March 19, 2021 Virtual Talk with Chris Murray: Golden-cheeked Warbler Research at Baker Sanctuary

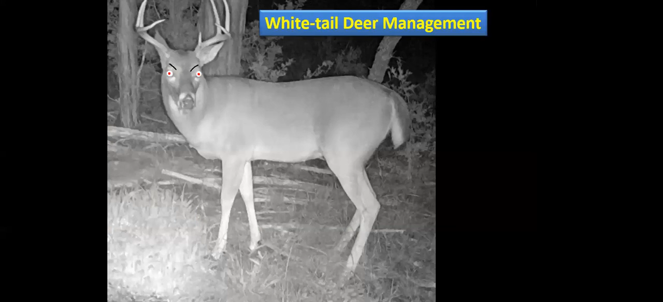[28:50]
all right watch this get scary in a second yeah all right so another thing that we do out at baker's white tail deer management um the reason for that other than being them being kind of scary with red eyes is that oh let's talk about